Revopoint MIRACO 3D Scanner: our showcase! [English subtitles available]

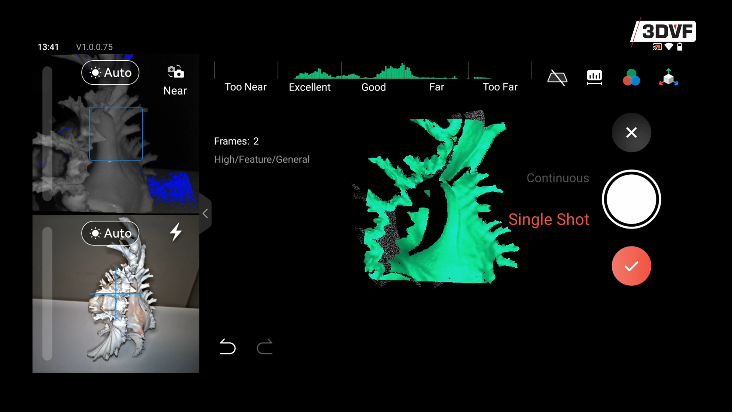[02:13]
Ici, vous pourrez manuellement capturer des frames individuels, qui seront assemblés par le Miraco au fur et à mesure.
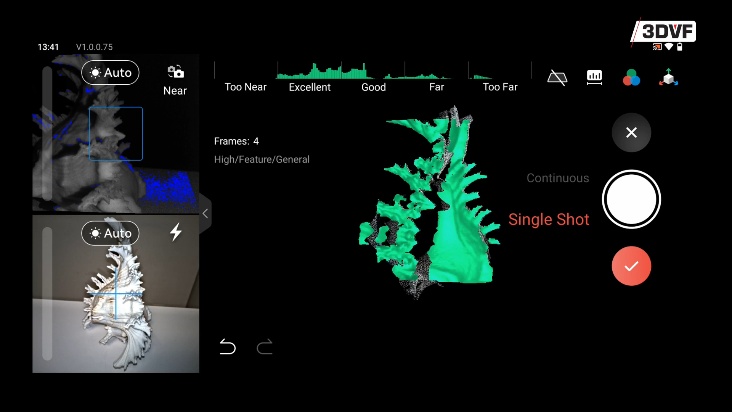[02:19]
Ce mode sera très utile pour les objets très contrastés, qui nécessitent une exposition différente.
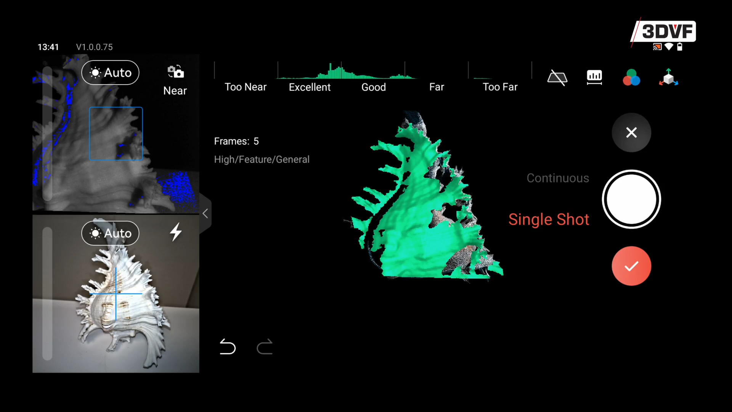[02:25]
Et on l'a aussi trouvé utile pour scanner des zones peu accessibles, sans avoir de soucis de tracking.
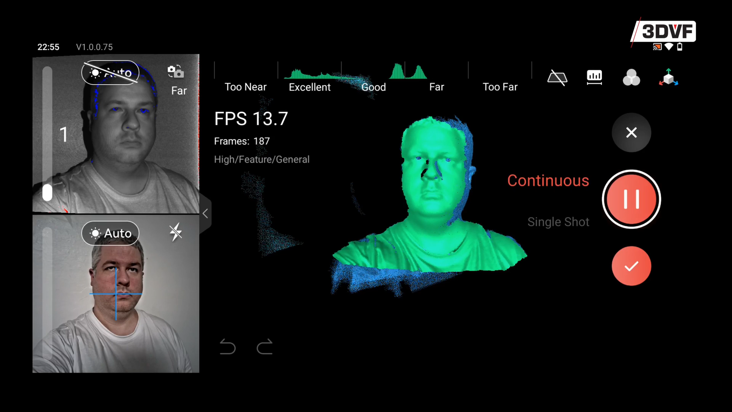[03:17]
Bref, à l'usage, l'écran est vraiment très pratique. Autre point pratique, les poignées de chaque côté du Miraco,
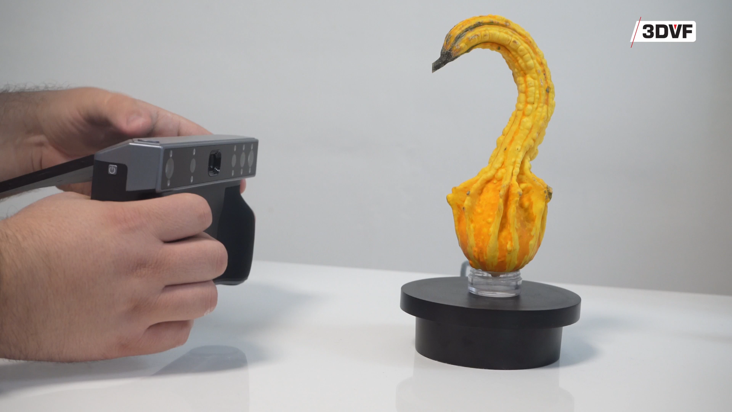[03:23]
qui permettent de bien prendre en main le scanner, et d'être bien stable durant la capture. Le Revo Point Miraco vous propose d'organiser vos sessions, avec un système de projet pouvant contenir plusieurs scans.
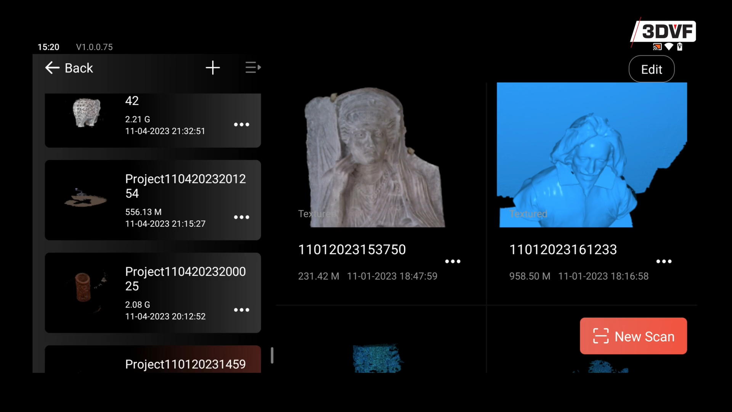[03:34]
C'est très utile pour rassembler dans un même projet, plusieurs scans partiels d'un objet, que l'on va ensuite fusionner, ou alors pour rassembler tous les scans d'une même session.
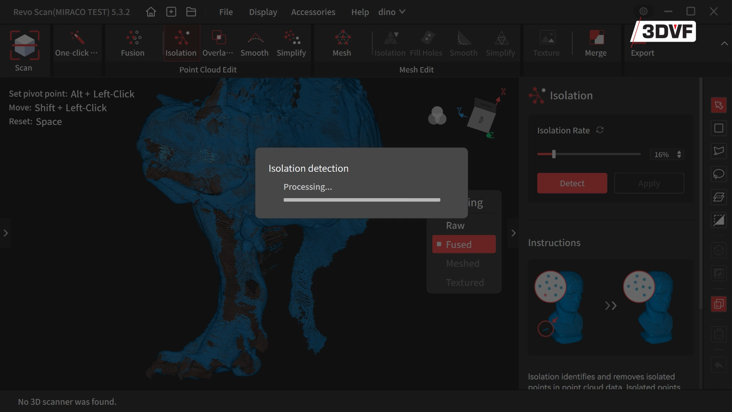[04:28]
ou en éliminant des zones inutiles. On peut même éditer les données brutes,
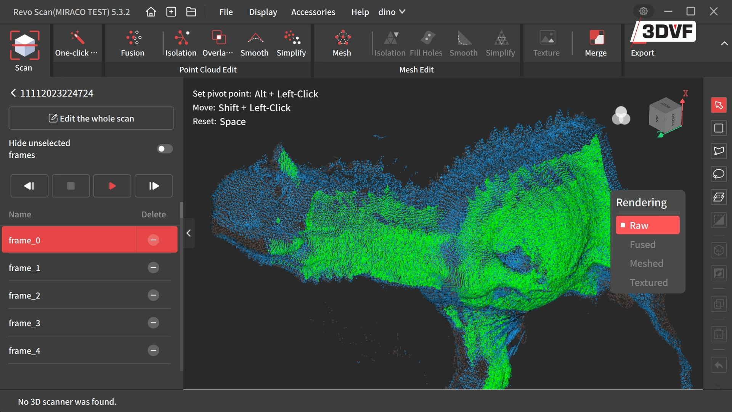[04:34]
ce qui sera par exemple très utile pour supprimer une partie des données s'il y a eu un souci de tracking durant la capture.